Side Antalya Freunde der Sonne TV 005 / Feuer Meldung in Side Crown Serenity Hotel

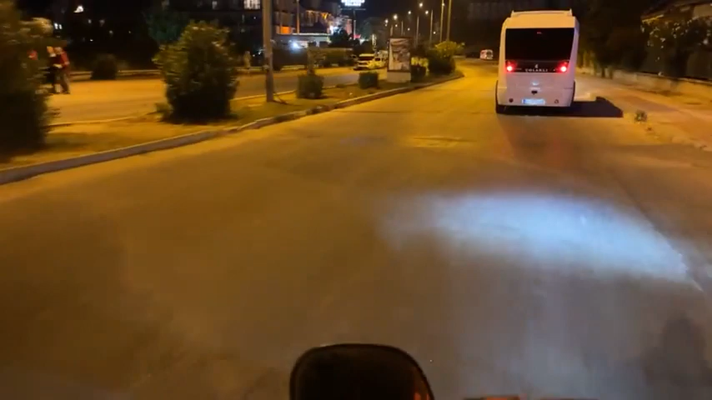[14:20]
Hier ist das Dream World Palace. Hier in der Nähe muss das Hotel gleich sein, was heute gebrannt hat. Boah, die haben sogar von draußen Eingang für die Shoppingmeile.